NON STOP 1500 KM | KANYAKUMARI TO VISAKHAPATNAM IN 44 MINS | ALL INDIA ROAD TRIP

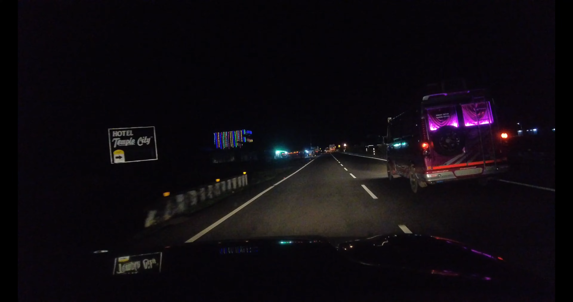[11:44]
ఇప్పటివరకు అయితే 200 kilometers అట్ అన్ యావరేజ్ ఆఫ్ 58 kilometers per hour, 22 more hours టు గో అండ్ ఇంకో 17 kilometers తర్వాత రైట్ కర్వ్ ట్విస్టింగ్ ఆన్ NH-44, ఇంకా NH-44 పైనే ఉన్నాం. నా డ్రీమ్ అయితే NH-44 ఒకసారి ఇదర్ కన్యాకుమారి టు కాశ్మీర్ ఐ మీన్ శ్రీనగర్, లేదా కాశ్మీర్ టు కన్యాకుమారి, ఎటో ఒకటి ఒకసారి నాన్ స్టాప్గా,
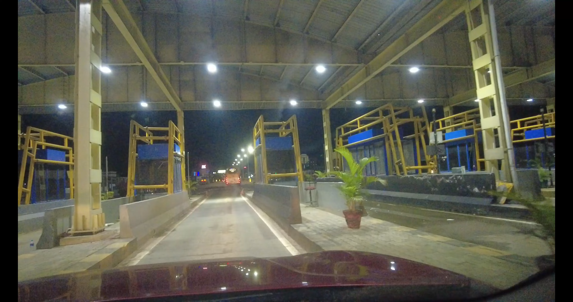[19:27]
కానీ మనం తెలుసుకోవాల్సింది ఏంటంటే టోల్గేట్, ఇంకొక టోల్గేట ఏంటిది దోపిడి.
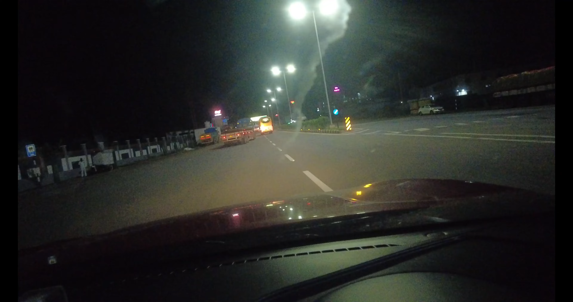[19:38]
జస్ట్ 3 or 4 కిలోమీటర్స్ వచ్చాను ఇంకో టోల్గేట్ 15 రూపీస్, తర్వాత 25 రూపీస్, దట్స్ 40. ఫస్ట్ టైం ఒక హైవేని ఐఎమ్ హేటింగ్ ఏ హైవే. అంటే ఐఎమ్ హేటింగ్ ఏ హైవే అంటే దేనికోసం అంటే
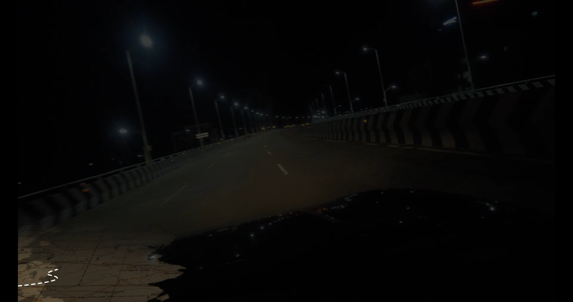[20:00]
హైవే ఈజ్ మెంట్ టు ట్రావెల్ ఫాస్టర్. ఎక్కడికక్కడ టోల్గేట్ పెట్టి ఓకే ఓకే ఈ టోల్ గేట్ ఉన్నది కానీ ఆపరేషన్లో లేదు.
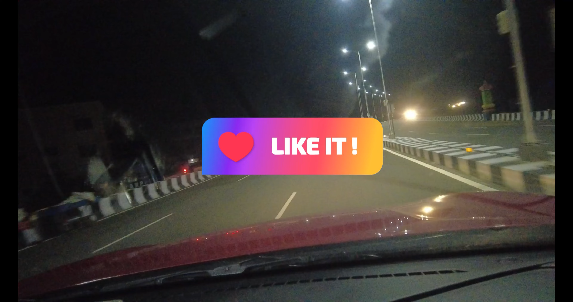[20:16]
ఏదన్నా 10 కిలోమీటర్లకు ఒక టోల్ గేట్ అంటే ఇంకా హైవే యూసేజ్ ఏమున్నది?
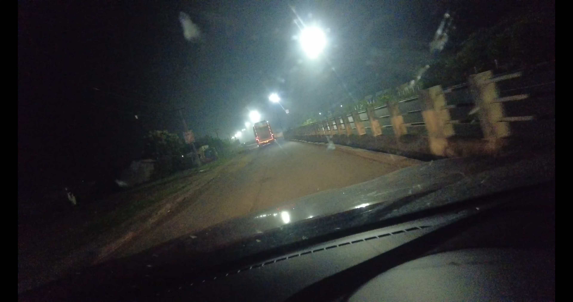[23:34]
నేను 8 అవర్స్ అంటే యావరేజ్ స్పీడ్ ఆఫ్ 64 కిలోమీటర్స్ పర్ అవర్. నిదానంగా అటా అటా స్టిల్ 18 అవర్స్ టు గో అండ్ 1000 కిలోమీటర్స్ టు డూ. ఈటీ అయితే 8:46 p.m. టుమారో, ఐ మీన్ ఈరోజు నైట్కి. ఒకటి తమిళనాడులో హైవేస్ ఎక్కడ
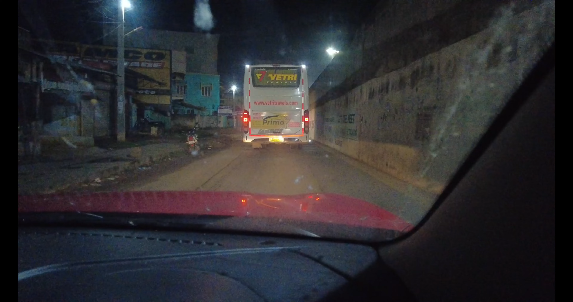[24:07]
90-100 అయితే తగ్గన అవసరం లేదు, ఓన్లీ అట్ ద కన్స్ట్రక్షన్ టైంలో మాత్రమే. ఇదిగో ఇలాంటి కన్స్ట్రక్షన్ వర్క్స్ అయినప్పుడు మాత్రం కొంచెం స్లో అవ్వాల్సి వస్తుంది. బట్ అపార్ట్ ఫ్రమ్ దాట్ 80, 90, 100, 120 కొట్టిన వాళ్ళు కూడా ఉన్నారు.
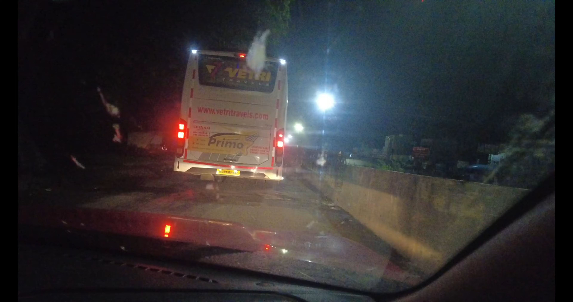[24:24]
120 ఆఫ్ కోర్స్ నాట్ సేఫ్, కొంచెం బస్ అండ్ లారీ ట్రాఫిక్ అయితే ఉన్నది.